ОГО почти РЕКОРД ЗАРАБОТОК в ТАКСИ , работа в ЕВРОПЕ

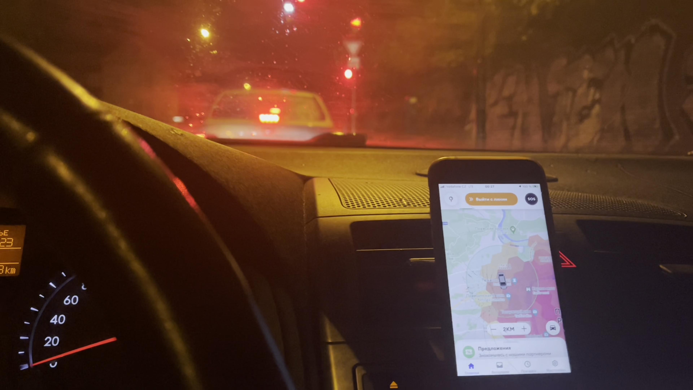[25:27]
если и кайф полтора то в принципе без разницы ходит на окраину города входит в дрездов поэтому
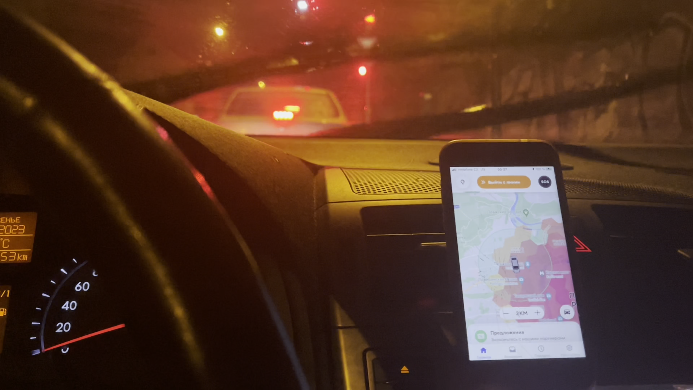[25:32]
такая тактика после 12 на самом деле очень хорошая то есть выполнили еще один заказ 18 ну 18 мы берем в любом
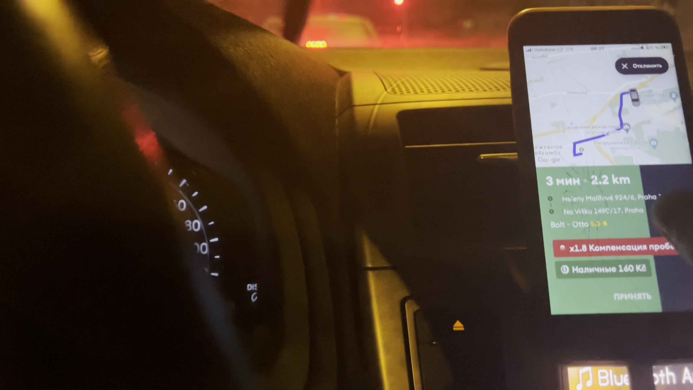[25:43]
случае поехали там цена 160 крон вроде как я понял коэффициент 18 значит это коротыш будет очень выгодный заказ так что я поехал дальше работать время доходит три часа ночи коэффициент
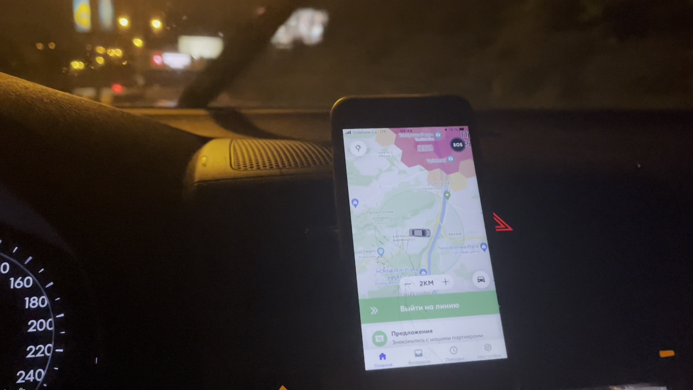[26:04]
в городе принципе офигенный я не снимаю как я выполняю смены потому что
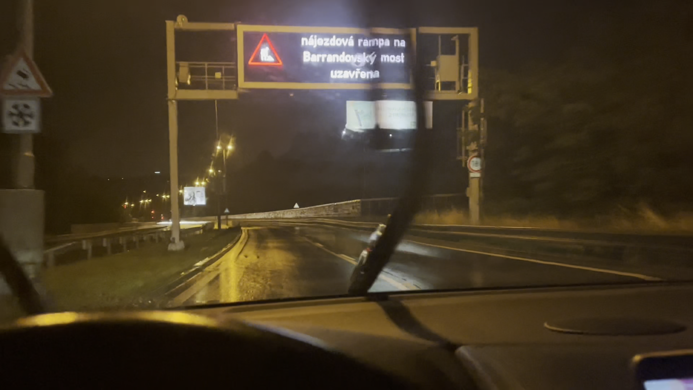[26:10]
очень жило рулить по такому дождю плюс еще нужно что-то
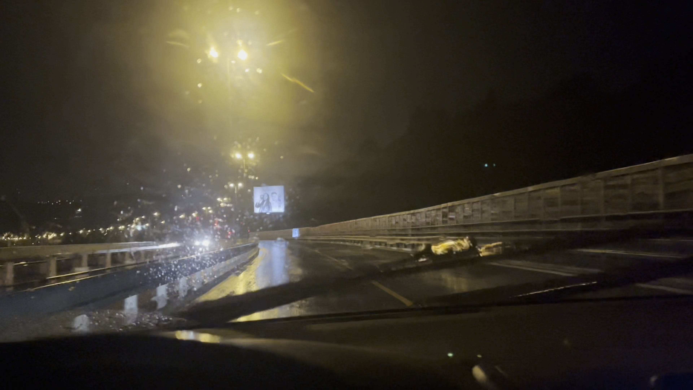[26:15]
говорить принципе в камеру и что-то что-то еще объяснять дорога очень плохо видно и поэтому не
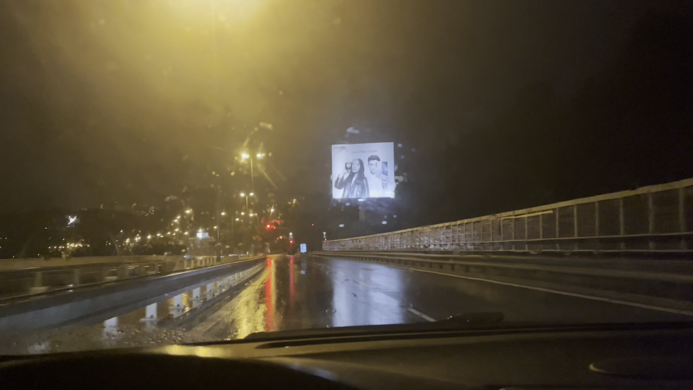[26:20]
безопасно заниматься поэтому я сейчас хочу в принципе доработать до часов пяти может шести и там уже подвести итоги в принципе